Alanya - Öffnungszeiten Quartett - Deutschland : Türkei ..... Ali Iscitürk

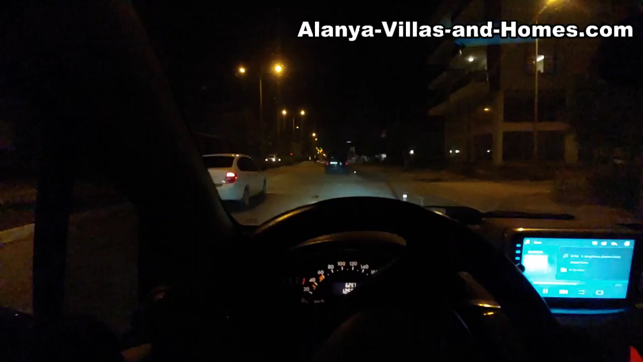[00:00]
So meine Lieben, ich wollte euch nur mal zeigen, dass hier wir viel mehr Freiheit haben,
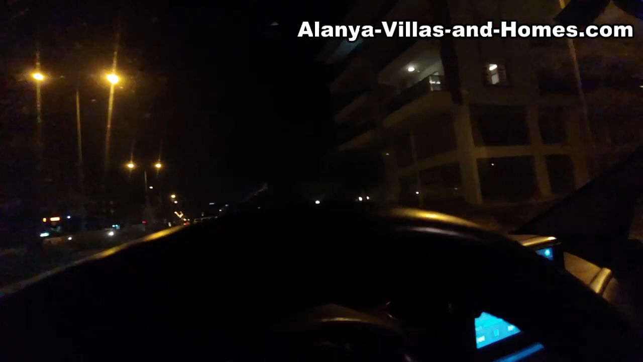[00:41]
Denn hier, hier ist noch was los und die Leute kaufen noch ein, hier.
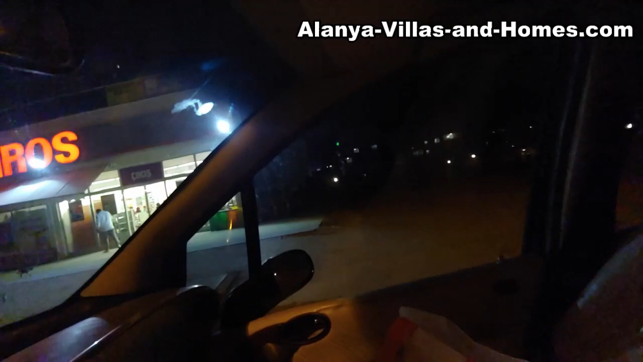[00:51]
Schaut mal, wie voll es da ist, schaut mal.
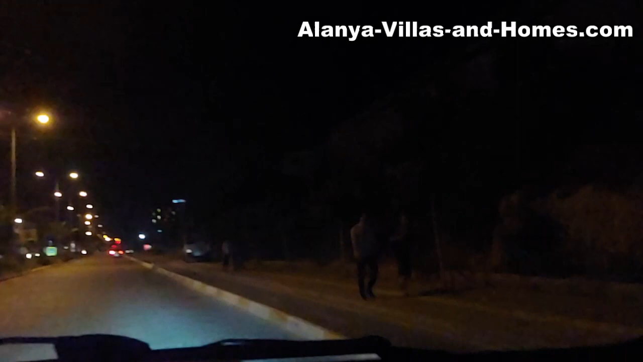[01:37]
Und da ist auch noch offen, auch noch gerammelt voll.
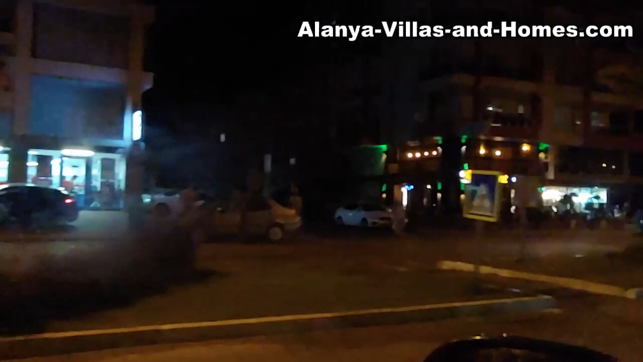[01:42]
Ja. Und hier vorne haben wir ein schönes Café. So, jetzt wenden wir mal und schauen, ob im BIM was los ist hier.
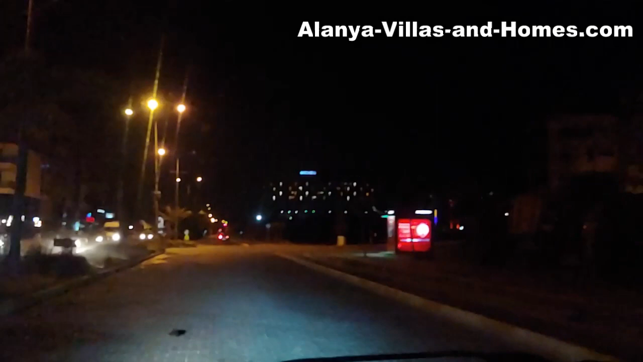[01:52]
Geldautmarkt. Hier ist ein schönes Hotel da vorne.
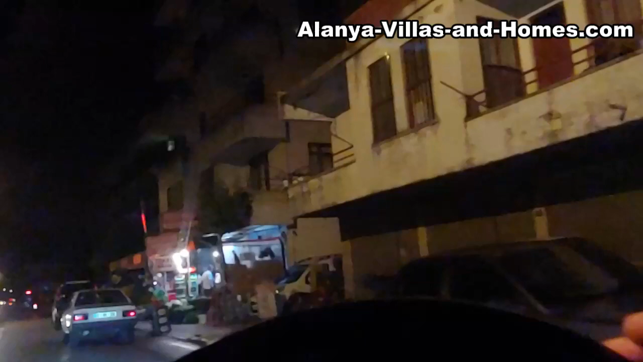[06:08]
Hier, der Tante-Emma-Laden, immer noch offen. Hier, da.